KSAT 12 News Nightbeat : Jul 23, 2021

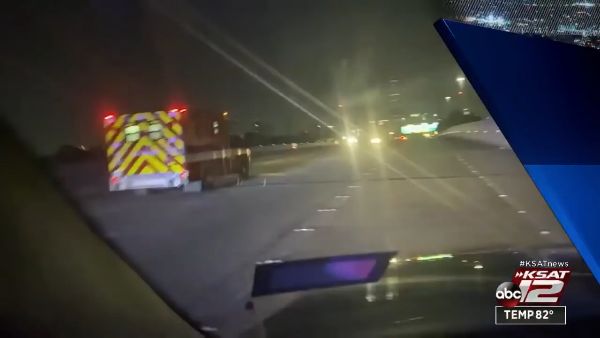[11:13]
Still ahead on the night, being an ambulance stolen with a patient still on board. The suspect also making use of the emergency radio.